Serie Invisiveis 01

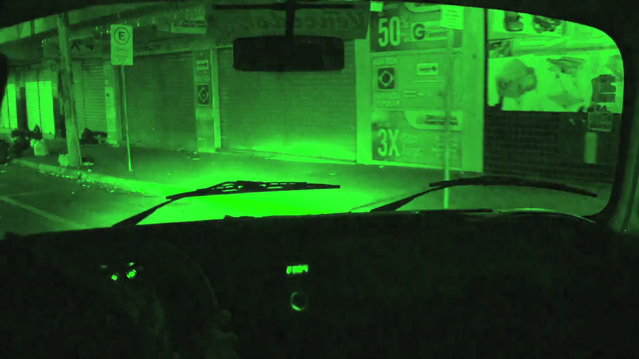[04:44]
uma equipe da Missão Vida vai às ruas de Anápolis para entregar sopa nas madrugadas.